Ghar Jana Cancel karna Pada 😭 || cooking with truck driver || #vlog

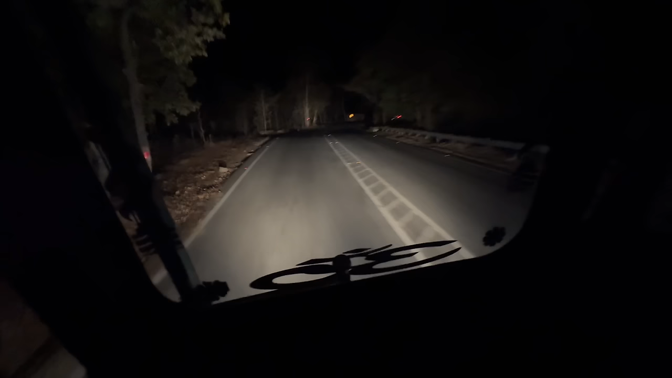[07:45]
दोस्तों अभी क्या है कि रास्ते में थोड़ा घाटी भी पड़ता है, तो अभी हम लोग घाटी उतर रहे हैं, तो करीब 20 किलोमीटर के आसपास का ये घाटी है, तो इसके बाद फिर रोड पूरा थोड़ा सही भी हो जाएगा।